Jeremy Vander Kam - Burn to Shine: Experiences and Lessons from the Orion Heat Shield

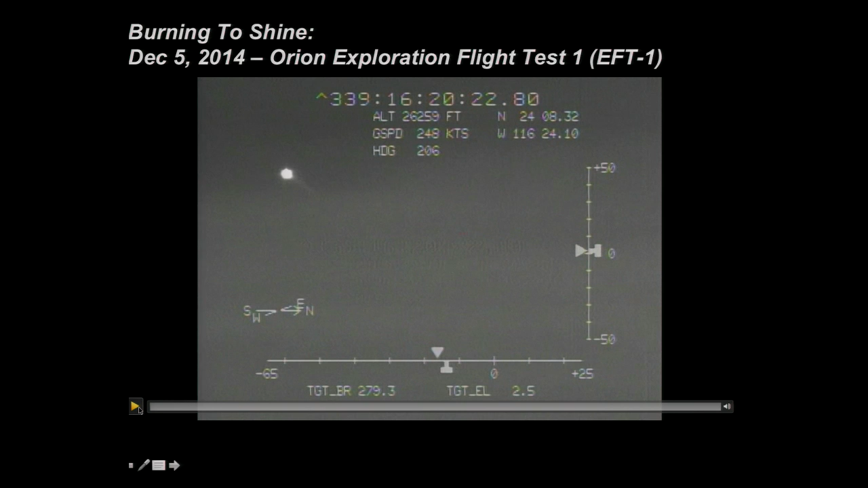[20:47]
So, this is a video of the Orion capsule entering, taken from a DOD asset during the EFT-1 mission.
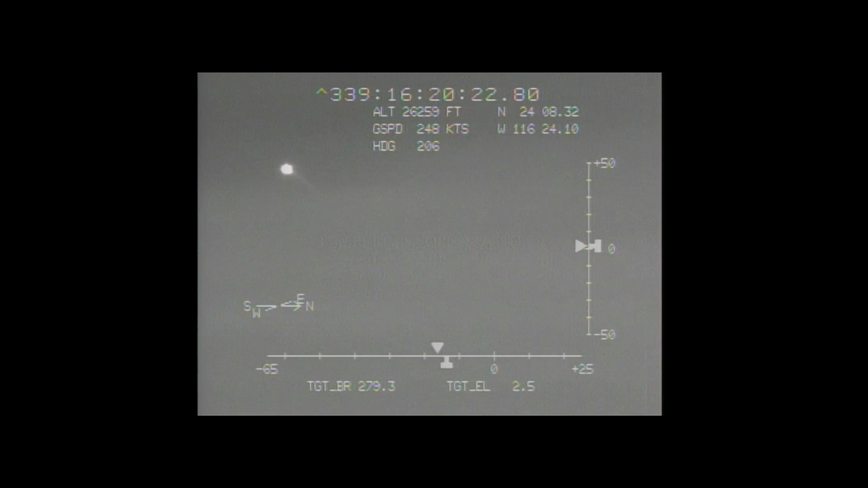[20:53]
So, you've got the capsule there in the upper left. We're tracking. Copy. Require at Mach 22, 160,000 feet.
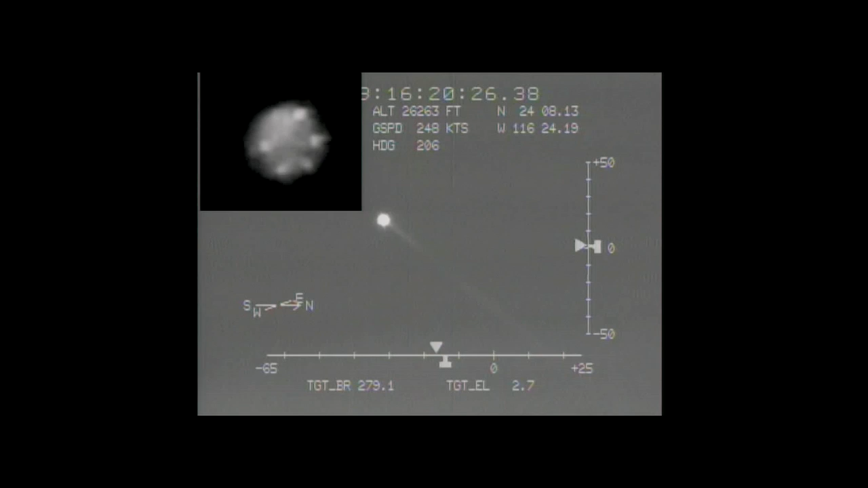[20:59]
And we actually get good infrared imagery, and you can start to see features come out in the infrared, because they're heating up at different...
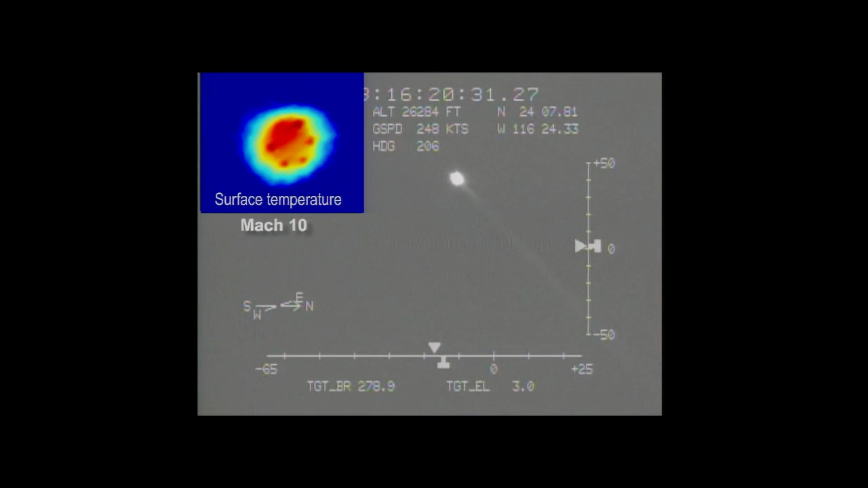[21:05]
to different temperatures, because they're made of different materials.
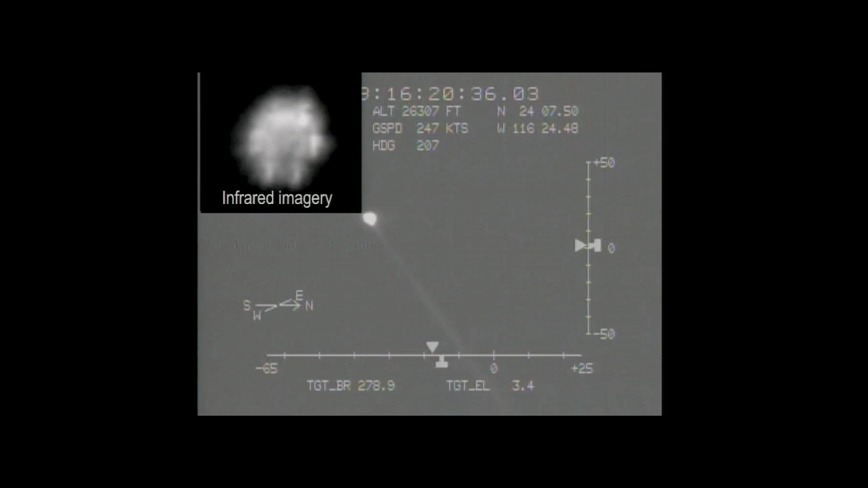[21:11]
Those are the compression pads, or where the service module and the crew module are integrated together.
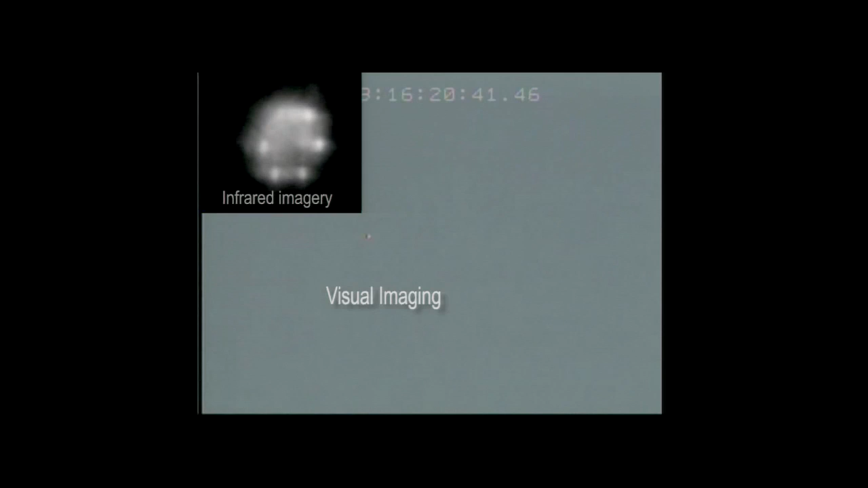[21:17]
And then we come down and splash down very nicely into the Pacific.